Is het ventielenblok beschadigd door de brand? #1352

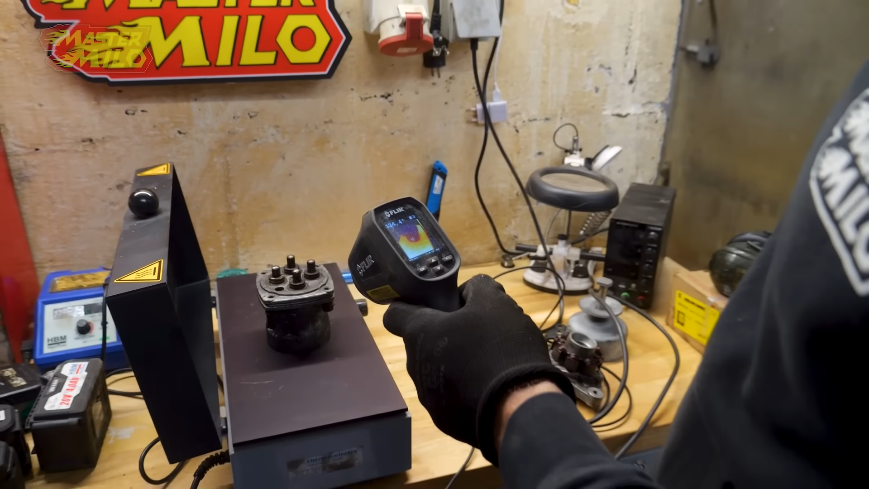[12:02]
Kijk. Het begint al wat door te trekken. We moeten het daar boven hebben natuurlijk.
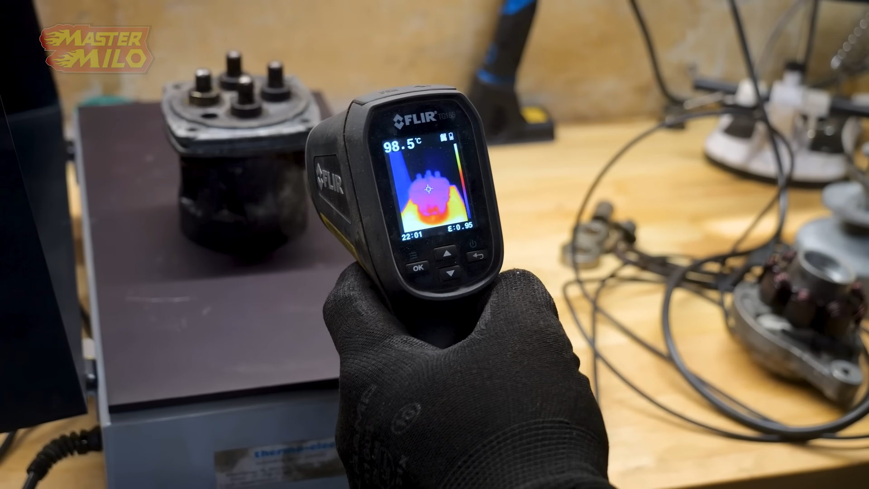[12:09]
On screen: spot 98.5°C
Aluminium zet heel veel uit. Dus dan komen die dingen op een begin met aardig los erin te staan. Straks allemaal goed schoonmaken dit.
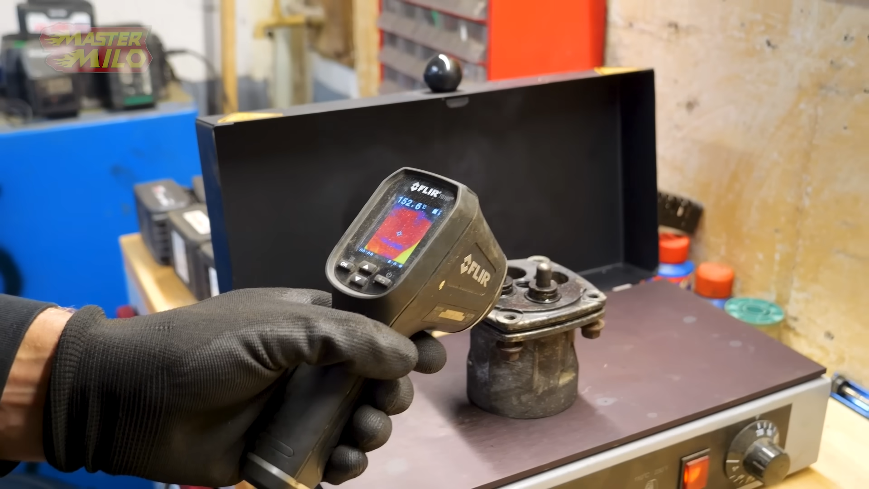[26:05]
150 graden. Dat is wel aardig op temperatuur.